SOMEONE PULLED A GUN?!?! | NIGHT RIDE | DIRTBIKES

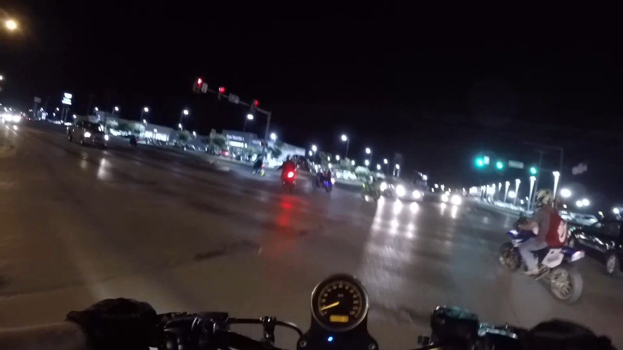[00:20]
oh oh shit oh lord oh lordy what's up y'all it's big smitty coming out y'all in another video
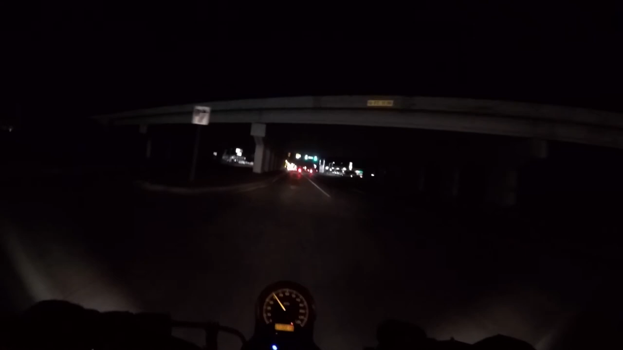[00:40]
and this is a new one because it's on a night ride and i haven't done a night ride yet and this is that ride i was telling you about where it's crazy as hell oh we already got blocking traffic okay they're letting us go fuck it oh
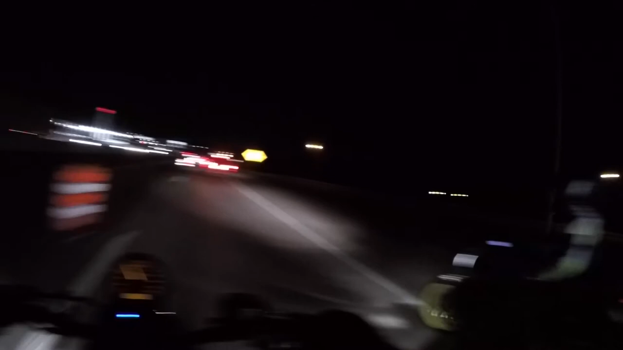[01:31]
holy shit that was scary we're not even a minute into this and people are about to get ran over already i'm sorry it's been a little bit guys i just had a lot of shit going on
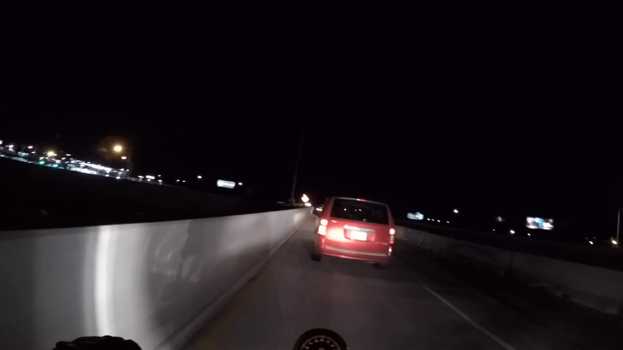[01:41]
a lot of family stuff so i really haven't had much time to even really ride in general because we got a lot of wedding stuff coming up we just had the rehearsal dinner today so we're just really busy so i decided i'd come out here for the night ride
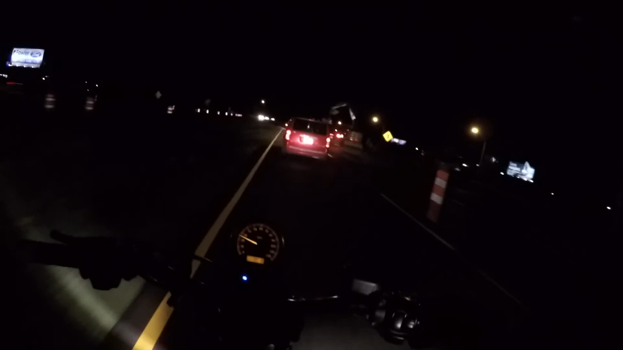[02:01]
make a video hopefully you guys can see decently because i can't barely see so okay all right i'm gonna just chill
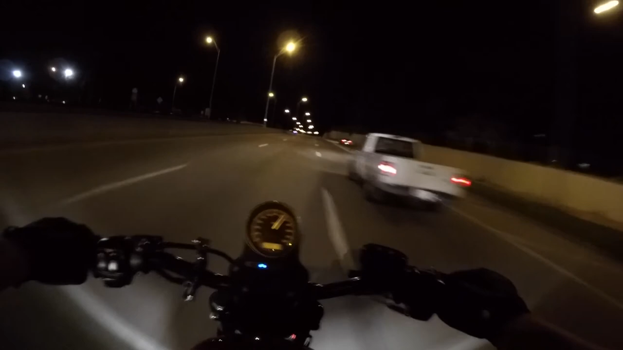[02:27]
i don't really have any other option right there i have completely lost the pack
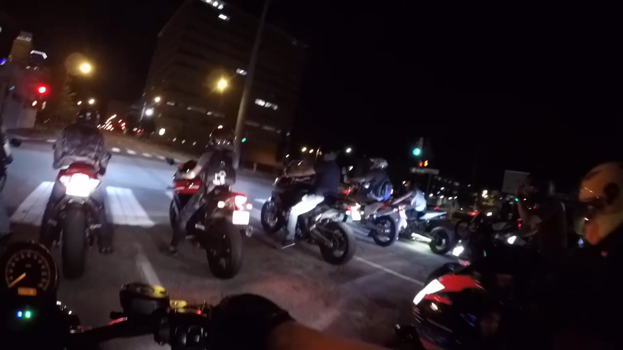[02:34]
we got dirt bikes man we got everything oh oh savage up here on the curbs and shit oh my god
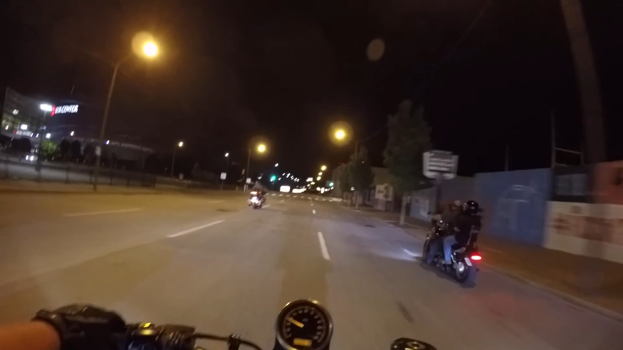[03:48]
in a way i don't know if i want to be in the front because i feel like i might get hit by somebody alrighty i have no clue where we are going oh look at this guy savage damn
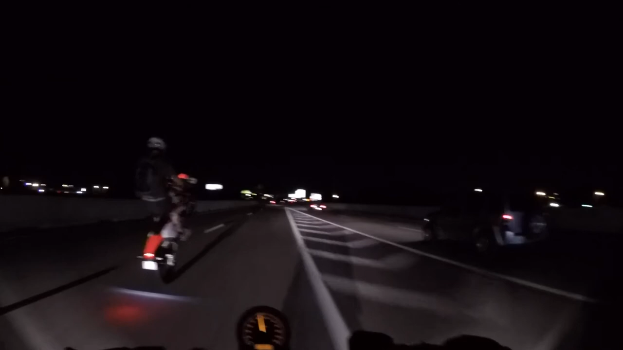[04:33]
that's what i'm talking about that's crazy oh shit